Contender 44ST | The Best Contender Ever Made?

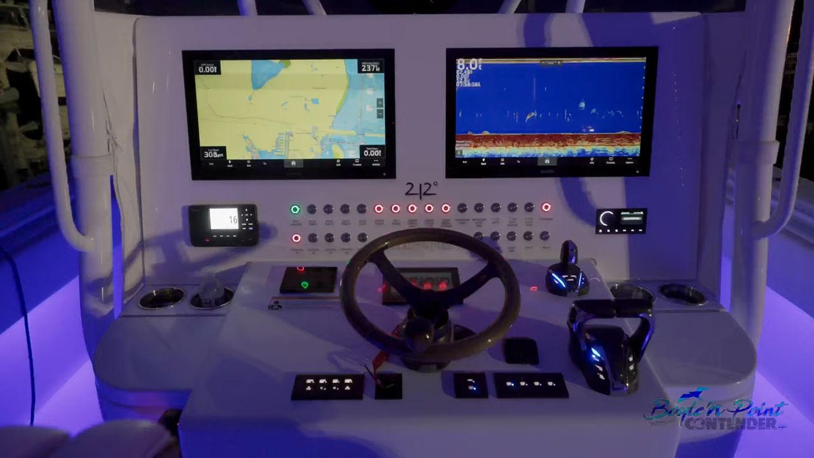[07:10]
But it looks really nice with this color scheme.
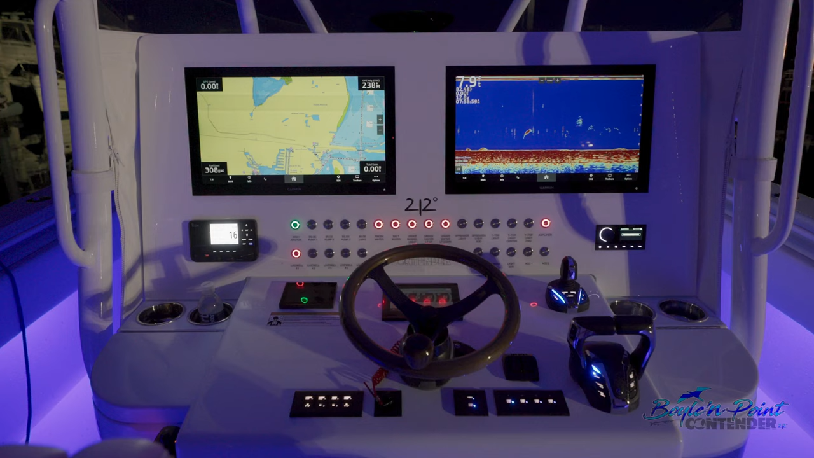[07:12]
We think it turned out great. And then you've got your switch panel built into that acrylic dash, which is a neat feature.